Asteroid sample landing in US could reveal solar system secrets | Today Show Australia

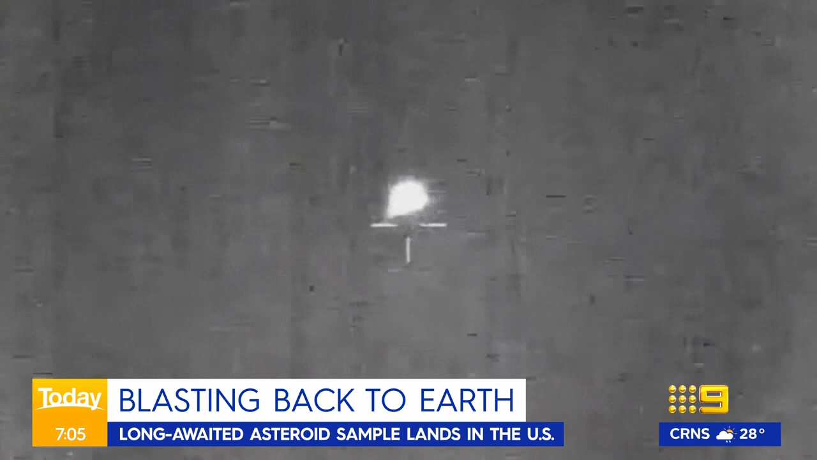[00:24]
We have a phenomenal view of that streaking SRC coming in across the sky.